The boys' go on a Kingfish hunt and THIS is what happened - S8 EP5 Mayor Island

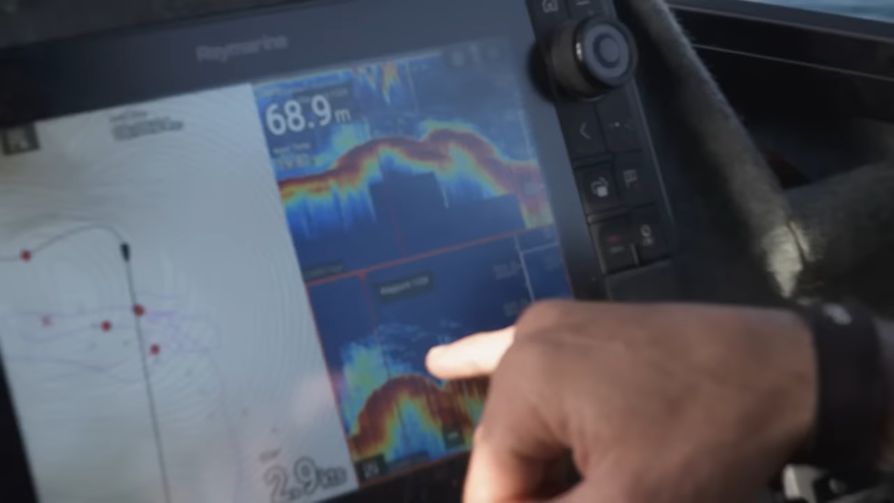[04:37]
On screen: depth 68.9 m
We've got bait here, and these larger marks here.
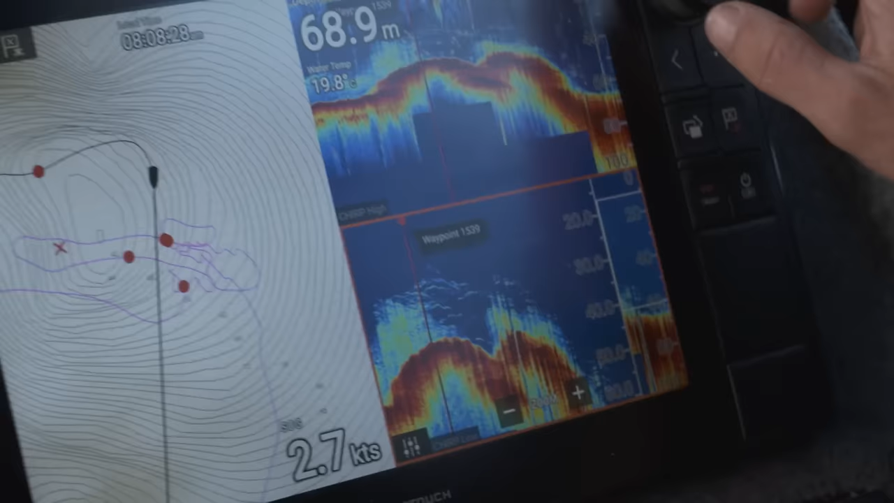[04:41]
On screen: depth 68.9 m, speed 2.7 kn
We zoom in on those. They're all our kingies.
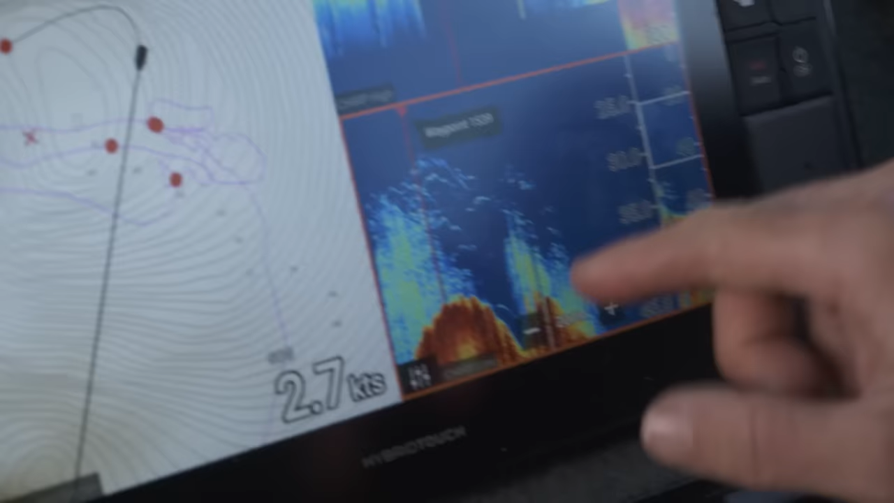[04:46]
Very, very good sign. Not big balls of bait, but the kingfish are there.
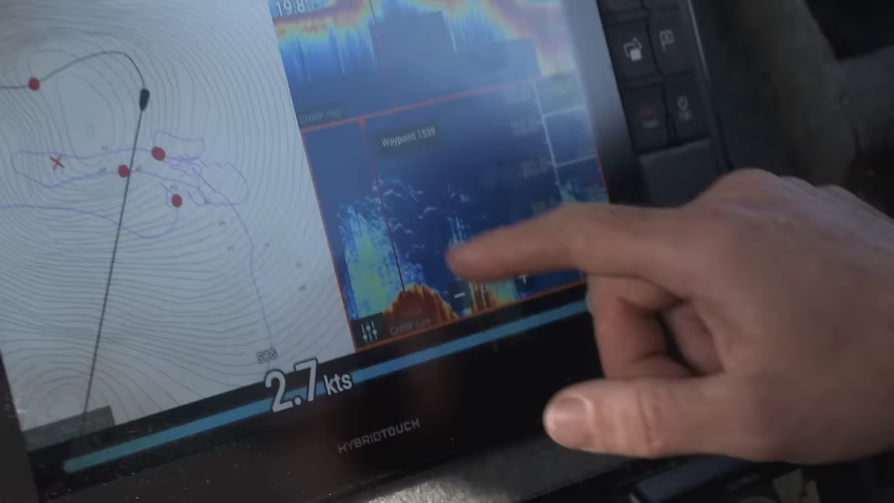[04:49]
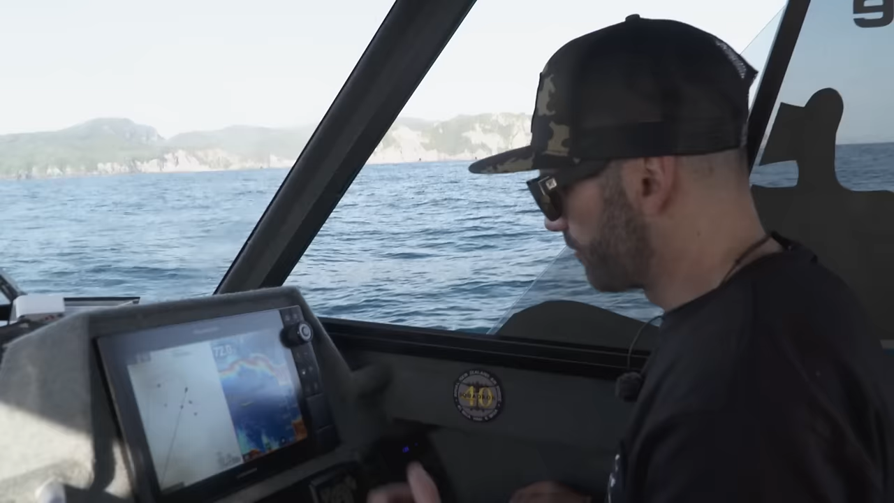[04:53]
So if we can put our livies and or jigs in front of them, hopefully that'll be a good chance for us to hook them up. and more sign coming through now.
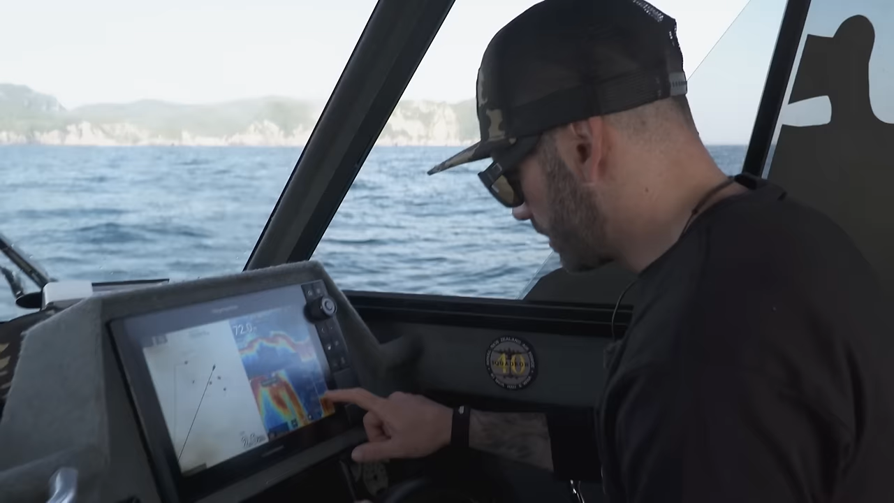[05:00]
So just sounding around the reef. It's a large area. Plenty of reefs and pinnacles out here at Mayor.
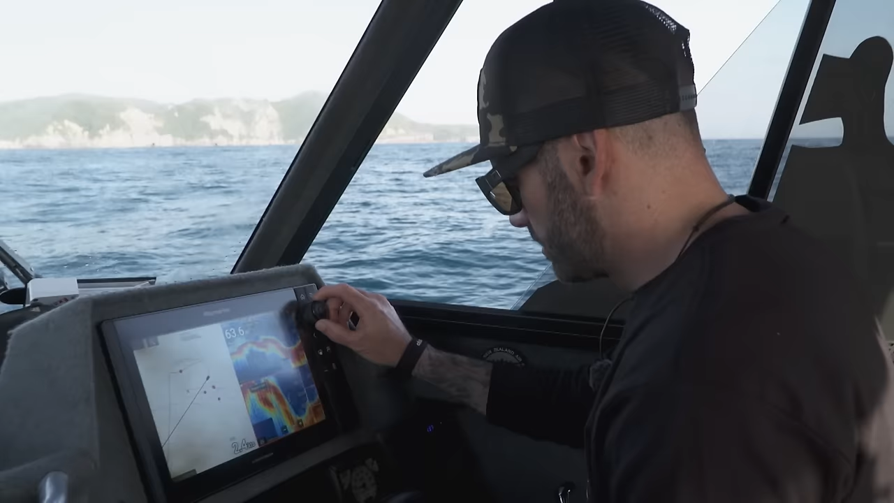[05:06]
They often all have fish for different times of the year, but yeah, it's just a case of having a sniff around.
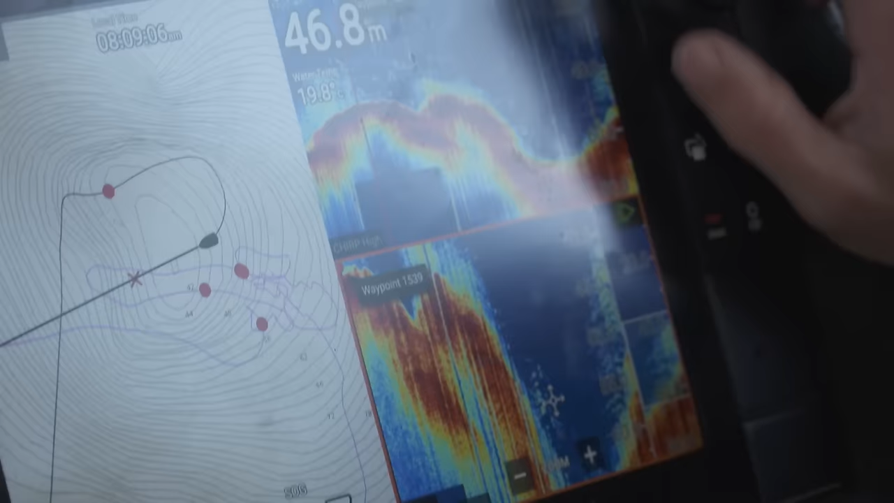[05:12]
On screen: depth 46.8 m
Yeah, that right there, it's an even better sign. Miggy, are we rigged up, dog? Yep, rigging up.
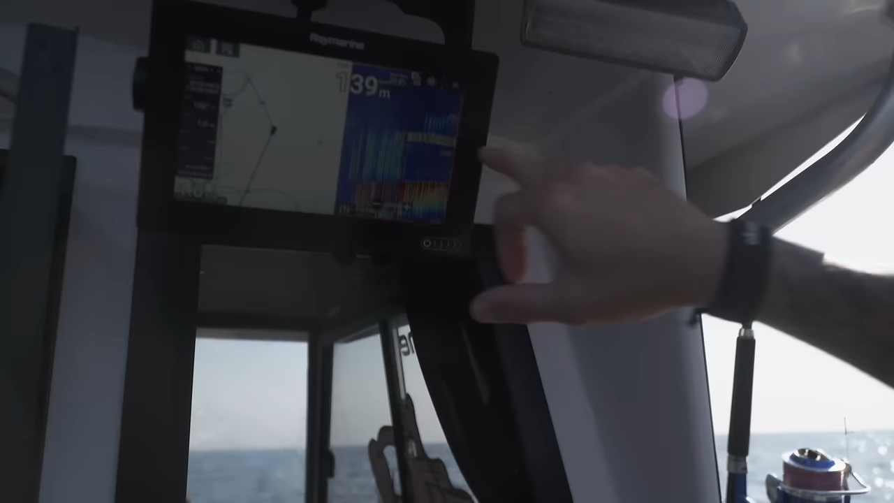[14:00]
That's our kingy line, really, really concentrated.
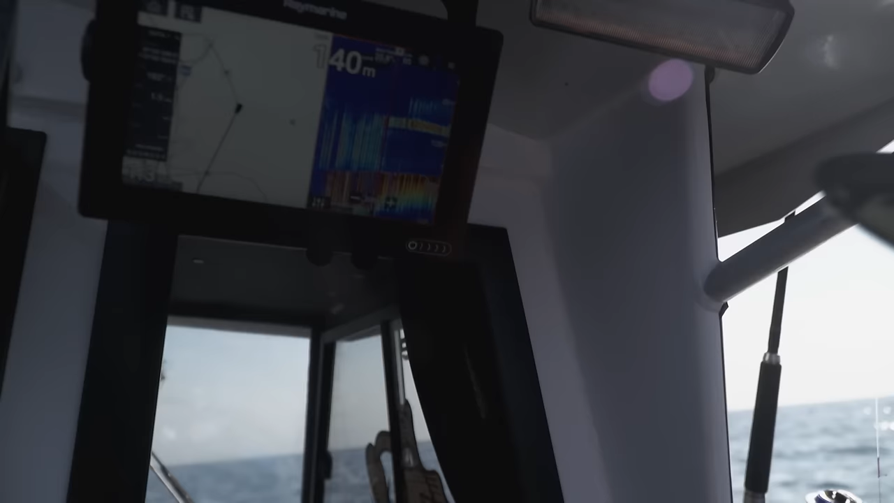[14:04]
And then just sitting underneath that bait liner, all the way from about 50 metres down to 75. Then we've got about 20 metres of kingfish sign. Definitely feels like target species, yeah.